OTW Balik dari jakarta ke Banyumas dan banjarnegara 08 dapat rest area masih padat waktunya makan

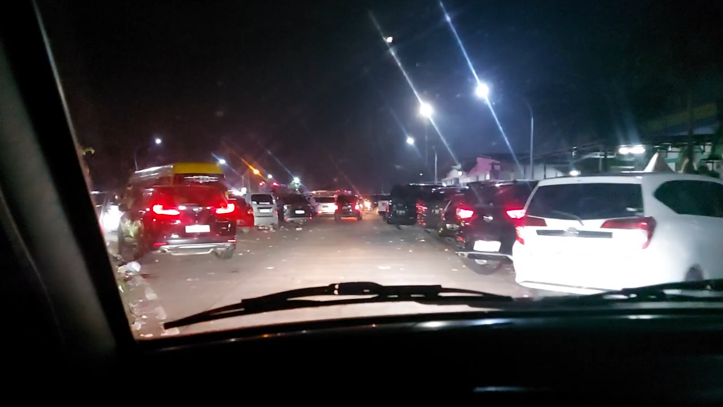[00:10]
masih begini berarti masih banyak yang belum pada balik ini mau cari makan dulu ini Masya
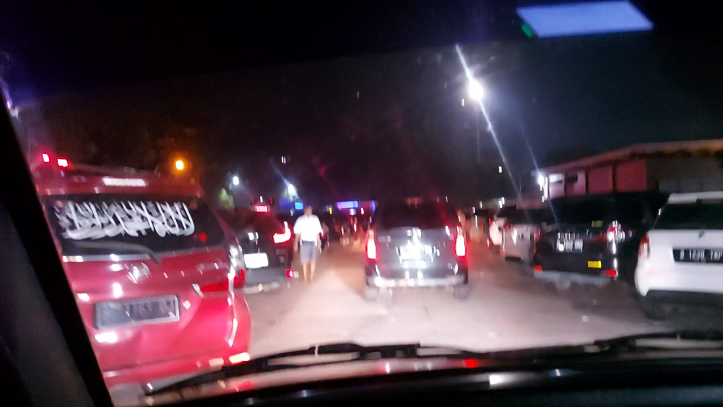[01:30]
Di belakang sini, bisa nih Dulu, di sini dulu
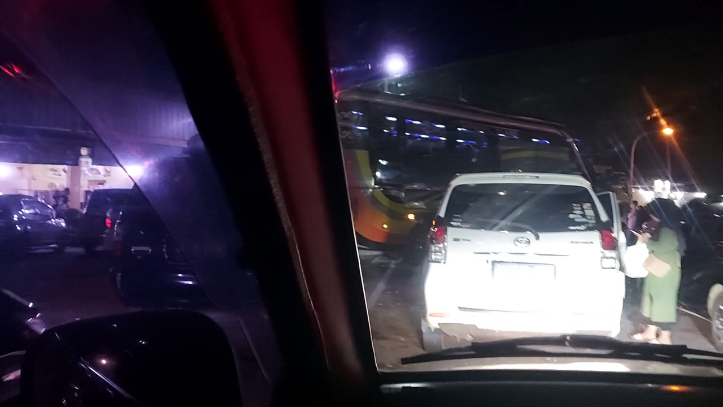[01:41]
Ini aja ya Oh, keluar apa itu Dia keluar langsung